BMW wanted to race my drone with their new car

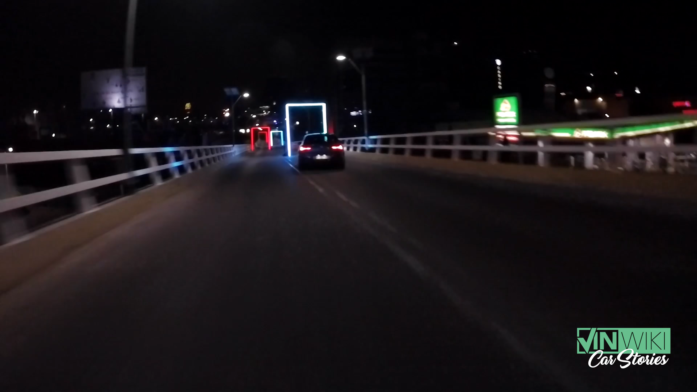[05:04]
locations we went to some abandoned buildings we actually shut down a street in the middle of Mexico City at night what it came out to be was I couldn't actually sit in the car because the guy driving it was way too good